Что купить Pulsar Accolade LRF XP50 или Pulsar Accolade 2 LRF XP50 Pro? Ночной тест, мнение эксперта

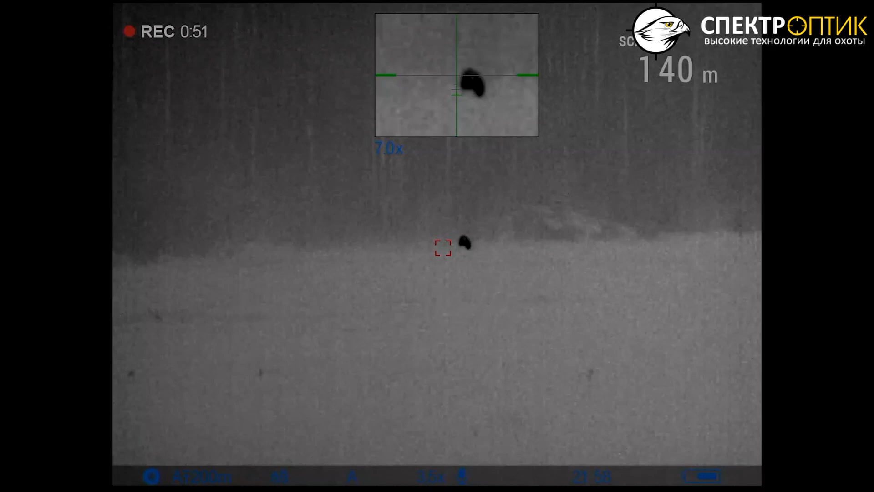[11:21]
Был размазанный контур, он горел черным пятном, но при этом детализация объекта была не очень.
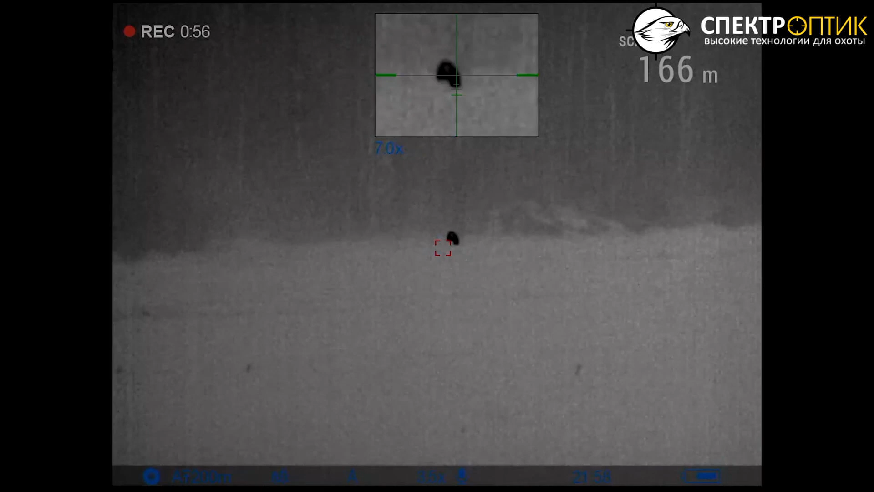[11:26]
То есть разглядеть лопатку на кабане было сложно.
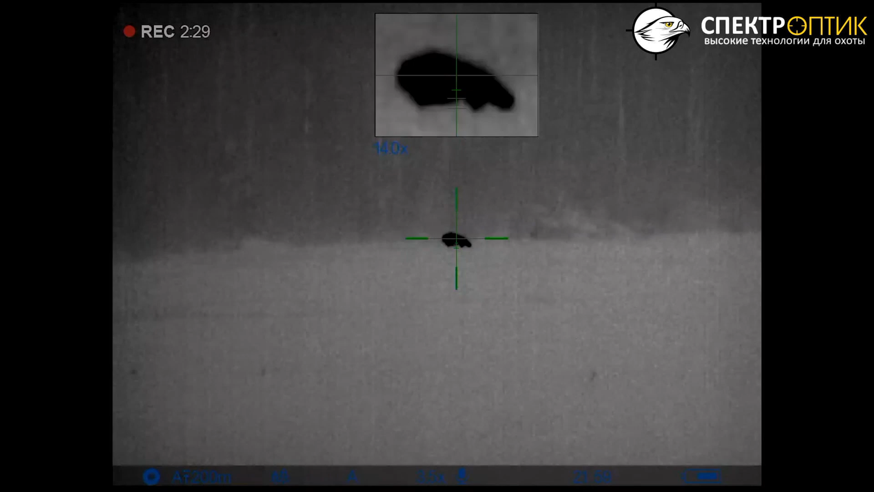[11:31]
Видел просто черный силуэт с его контурами размытыми. Он яркий, далеко заметный, да, но размазанный контур.
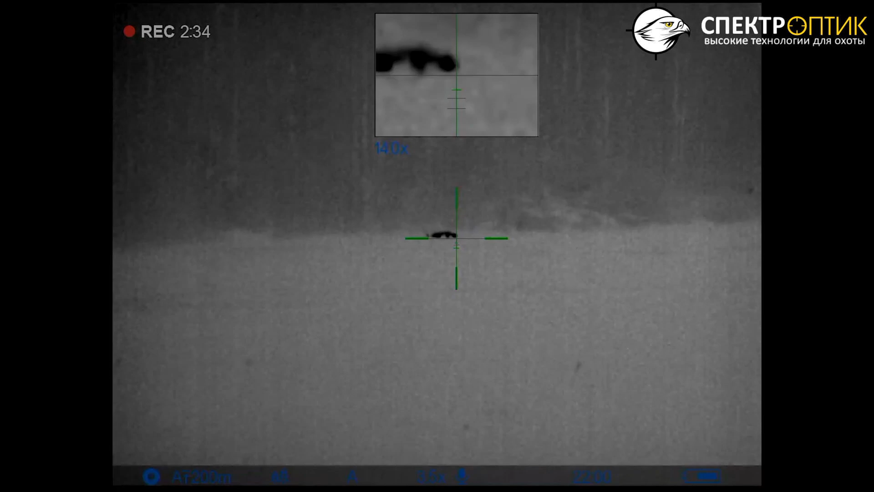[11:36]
В прошке, конечно, эту ситуацию исправили.